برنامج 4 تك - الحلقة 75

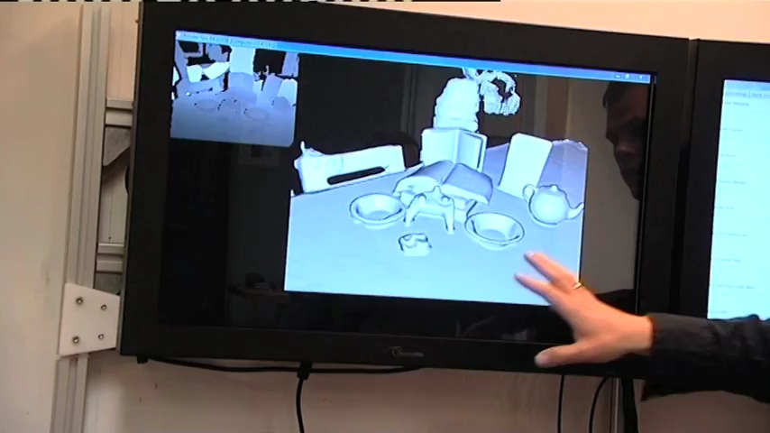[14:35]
كما ترى على الشاشة تظهر الطاولة وجميع الأشياء على سطحها بشكل ثلاثي الأبعاد
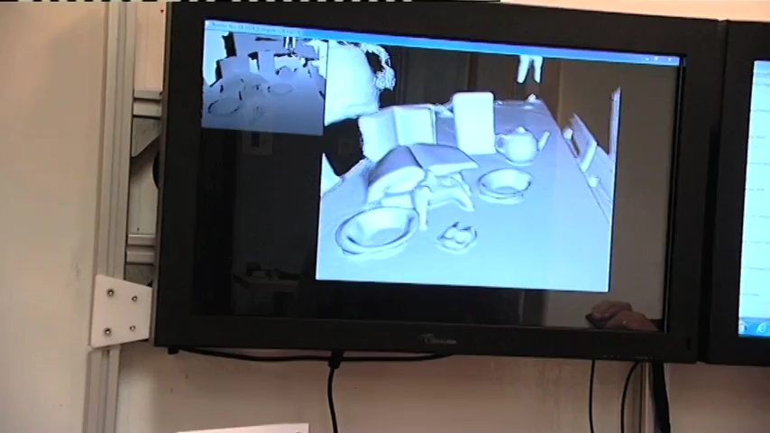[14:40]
أي أننا نرى العمق والمسافة بين أعلى الطبق والكوب وصطح الطاولة ومن جميع الجهات
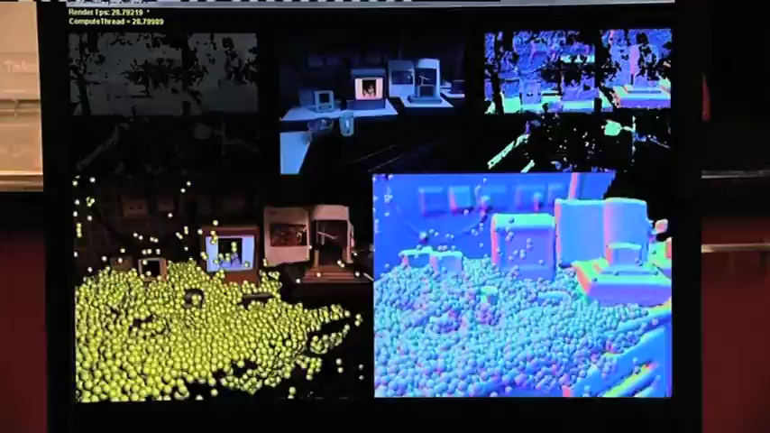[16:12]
والحقيقية هذه الطابات الصفراء تتساقط على الطاولة أو الأرض مثلا أو أي شيء أمامها
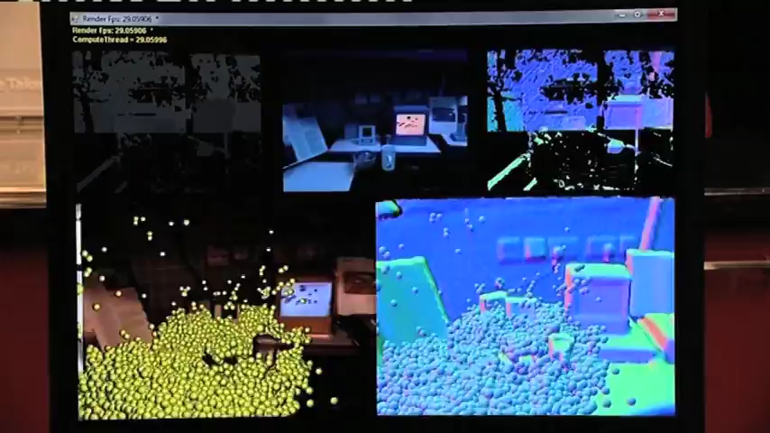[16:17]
ديفيد هل يمكن أن نرى مثالا لذلك؟